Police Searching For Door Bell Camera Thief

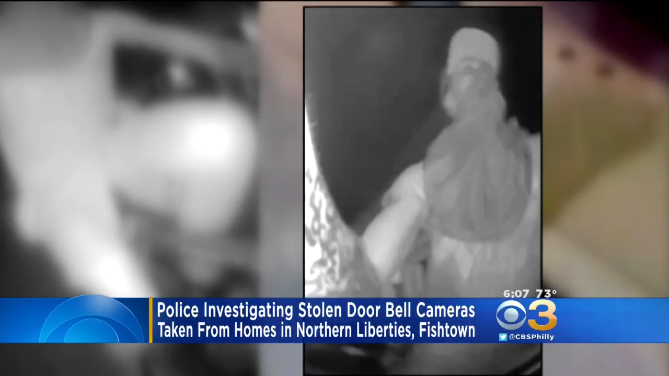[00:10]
Police described the suspect as a white man wearing a scarf over his face with a tattoo on his right forearm, possibly saying, save a place for me. They say the suspect rides a black bicycle and the thefts happen between 1 a.m. and 3 a.m. If you have any information, contact police.